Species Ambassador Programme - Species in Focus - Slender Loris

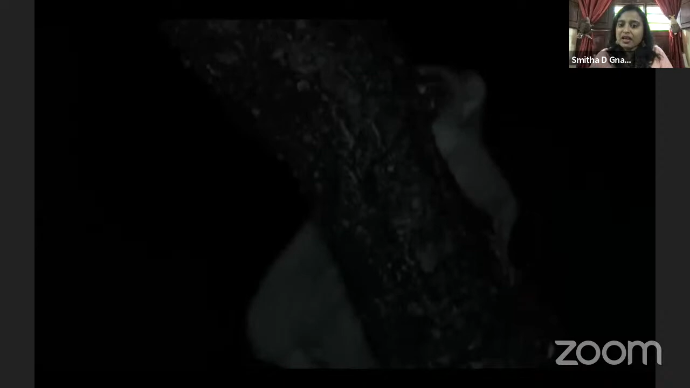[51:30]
the prey using the cryptic movement so and also when human beings are there you see this extra finger this is used for pulling out all the insects
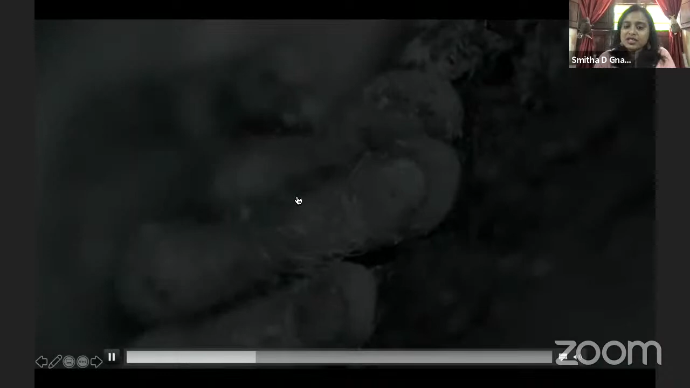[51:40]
from in the box so when the loruses are when human beings are there around the loruses the loruses do
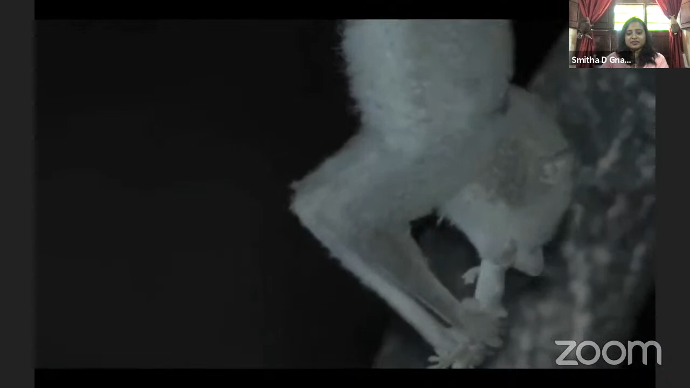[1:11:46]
during the day they sleep curled up into a ball i find them very cute with their tiny bodies and large innocent eyes